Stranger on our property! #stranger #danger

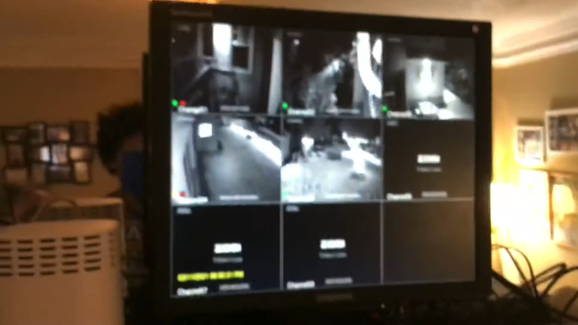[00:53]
what do you think that is oh my goodness oh my goodness can you see can
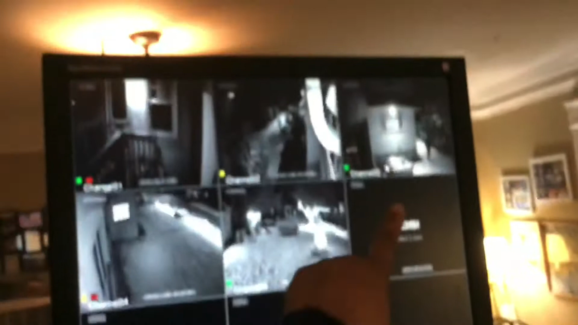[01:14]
you see him right there can you see yeah oh wait don't push oh my goodness oh he's right there who's that who's that what is he doing oh what's going on
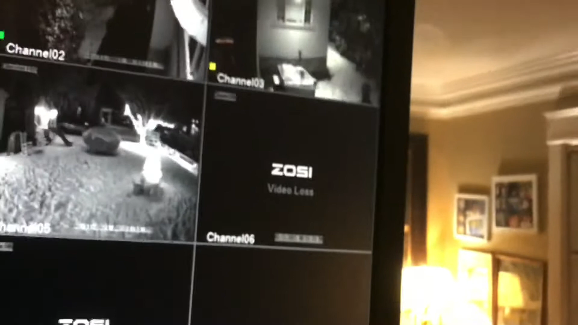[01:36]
he's just standing here or she we can't even tell if this is a man or a woman
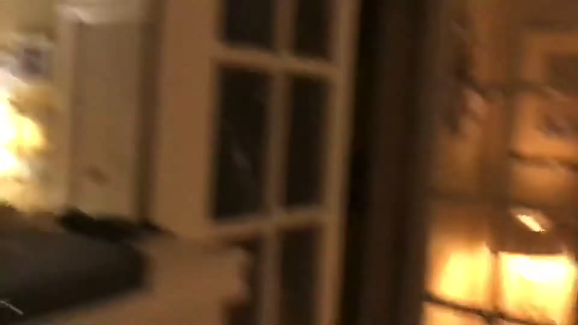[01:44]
you think he's addict maniac what
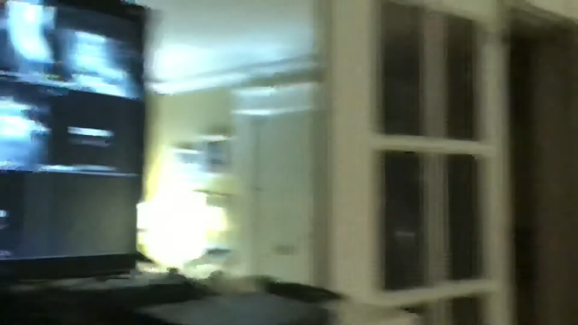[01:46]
do you think he's addict maniac where is he i'm in here i'm in here hi do you see him no
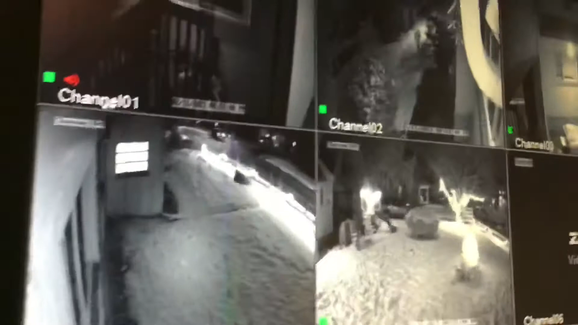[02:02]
who's in there i don't see him he's right there he's going oh what the guy walking
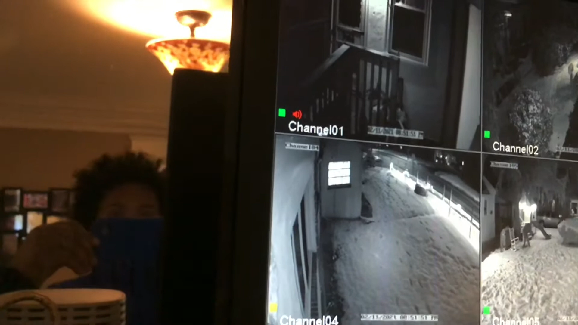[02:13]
is he going to sit in the rocking chair oh he is
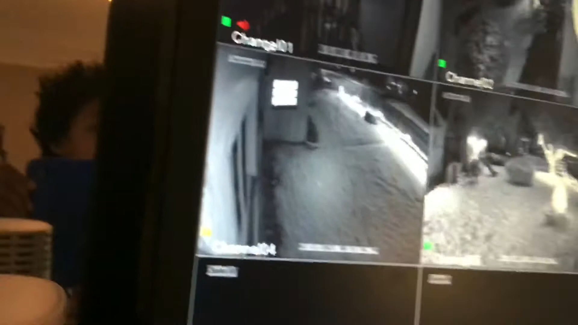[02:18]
sitting in the rocking chair oh my gosh oh i'm scared he's just walking in there that's kind of creepy creepy get up we have to he's getting up he's getting up he's going to their tree house yeah what he is going in our tree i'm going to beat him up you're going to beat him up oh my goodness oh my god we have to check the door check the door okay so you take the